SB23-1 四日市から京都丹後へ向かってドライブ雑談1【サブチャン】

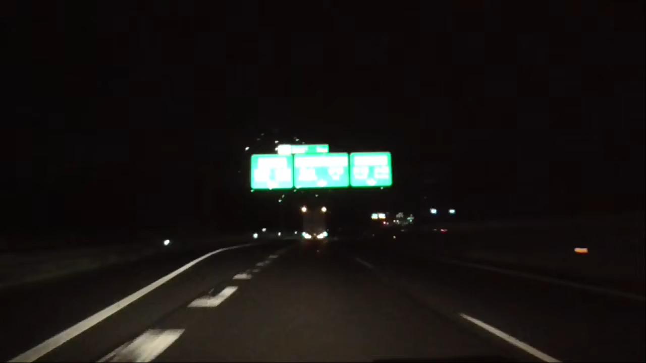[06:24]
さあ新明神の方に裏返しましょう行ってみましょうあーてことにこちらがですね京都大阪も向いて